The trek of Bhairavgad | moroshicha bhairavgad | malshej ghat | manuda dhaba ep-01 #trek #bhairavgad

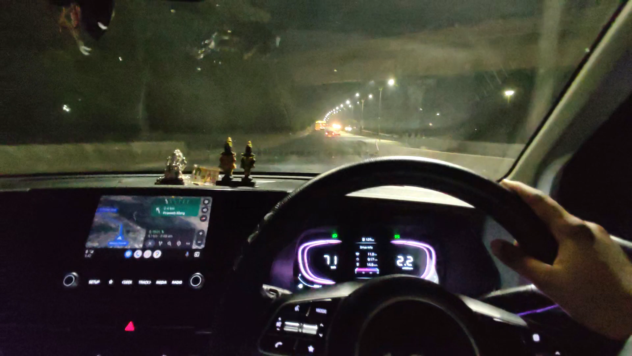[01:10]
तो गाइस इट्स 3:40 एंड वी आर इन खारकर, तो रास्ता खाली है ना, ये टाइम सबसे बेस्ट है आपको अगर मुंबई से निकलना है, 3:30 से 3 का, 3:30 4 का टाइम, गर्दी नहीं रहती तब। चलो निकलते फटाफट, वे टू नाम, मेरे को नाम नहीं पता, भूल गया फिर से, लेट्स गो।
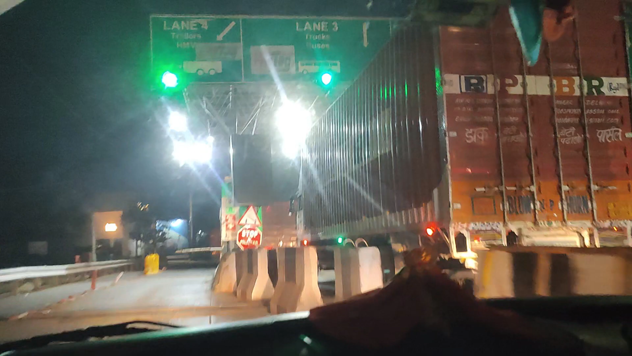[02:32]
तो गाइस अब पर आप तलवजा रोड से आओगे चिड़फट रोड, आपको टोल देना पड़ेगा। ए फ्यू मोमेंट्स लेटर, फुल ब्रेक भाई पहला,
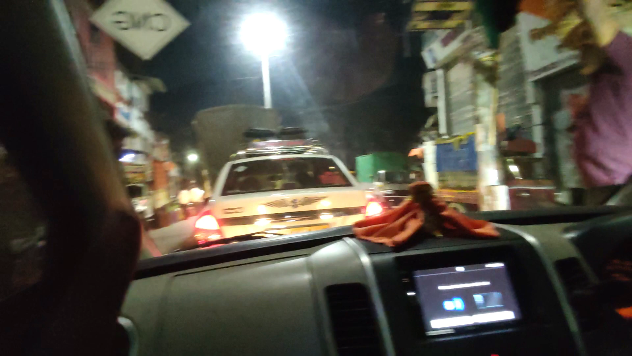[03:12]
चलो रोड अपडेट, कल्याण से जाएंगे माशेस, वहाँ से वो नौकरगढ़ भैरवगढ़, लेट्स गो। ए फ्यू मोमेंट्स लेटर,
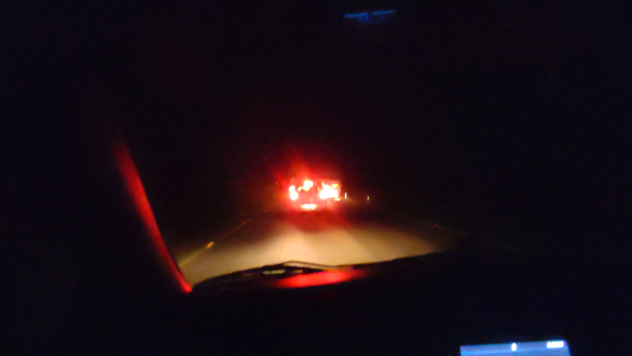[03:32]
सो गाइस अभी हम लोग इस भूतिया रोड पे चालू है, अभी ये मार्शेस मुरबार रोड है और कोई लाइट्स नहीं है कुछ नहीं, तो अपने गाड़ी की लाइट पे चलना पड़ता है, तो थोड़ा संभल के चलना भाई लोग। चलो अभी सीधा वो टर्न पे मिलते हैं,